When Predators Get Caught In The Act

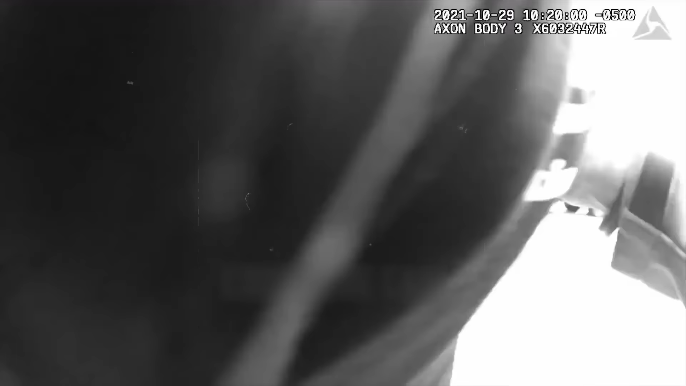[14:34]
Despite his futile attempt to flee, the officers managed to catch up to him and bring him to the ground, successfully making the arrest.